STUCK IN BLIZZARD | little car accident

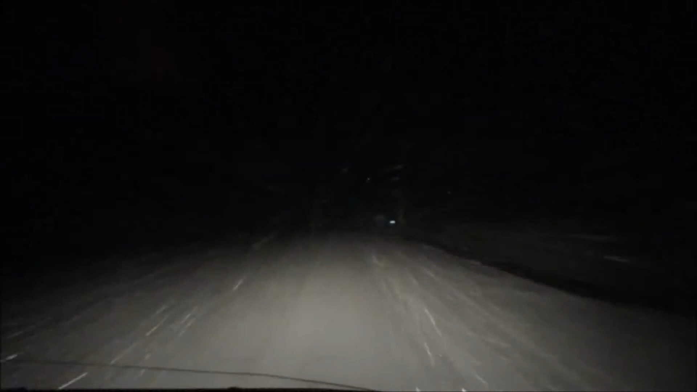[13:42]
So as you can see and saw
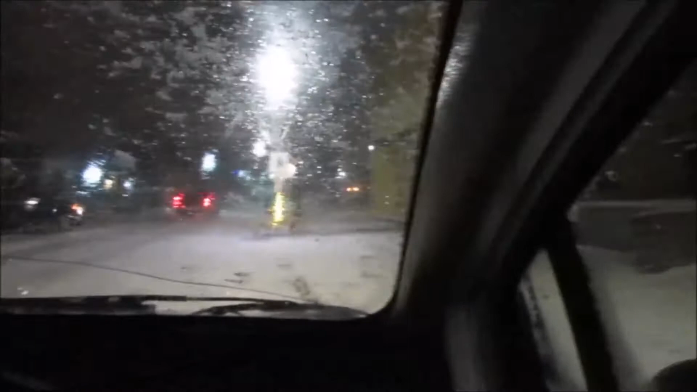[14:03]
throughout the last couple seconds of this video or minute or whatever,
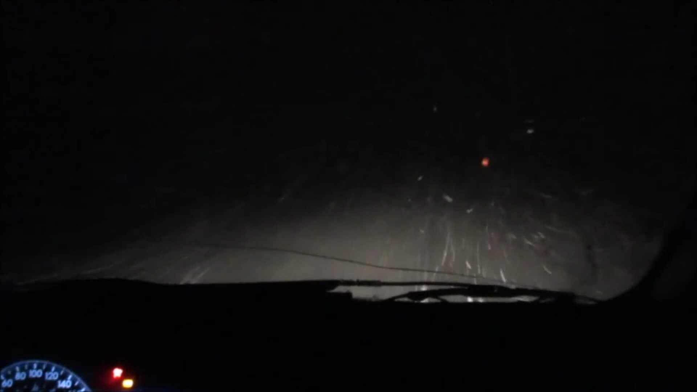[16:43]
Like, it's actually a blizzard. And, I don't even know where I'm at on the road. So. No, watch out, because, like, if we go in the ditch. No, I know that I'm not. It's bad. Like, I don't know if you guys can tell, but we can't see the road at all. There's a car coming, so try to. I'm gonna move over. Yeah. Follow the ditch. Okay. I am freaked out. We'll be fine. I've driven away. Yeah, I know, but we got a long ways to go, and it gets worse. Uh-oh. Well, you gotta wait till the cars pass.